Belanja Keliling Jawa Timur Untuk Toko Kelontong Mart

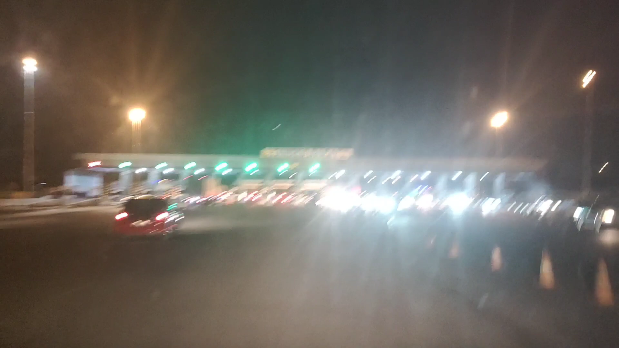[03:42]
Setengah tujuh malam Kita masuk pintu tol Tandes Kita akan meluncur
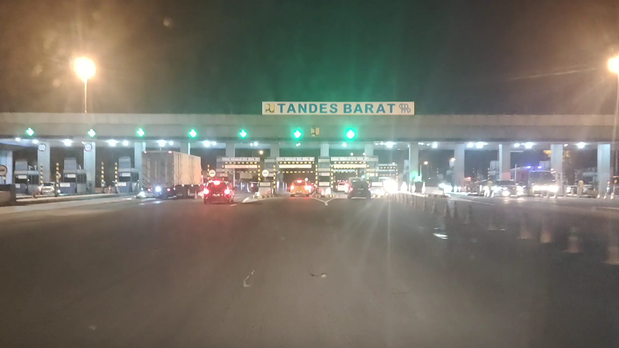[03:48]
ke Gresik Nah ini jam tujuh tepat Kita sudah masuk
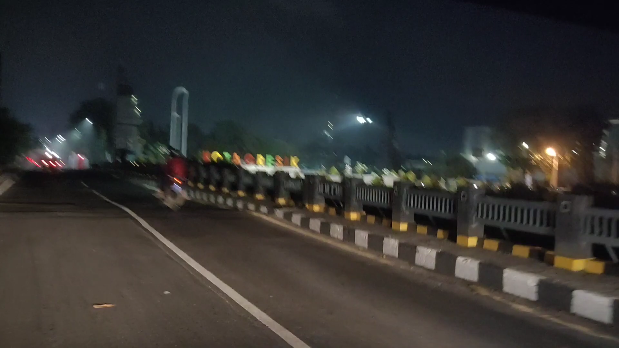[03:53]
Gresik Gresik guys Jam tujuh Jam tujuh Jam tujuh kita masih di Gresik ya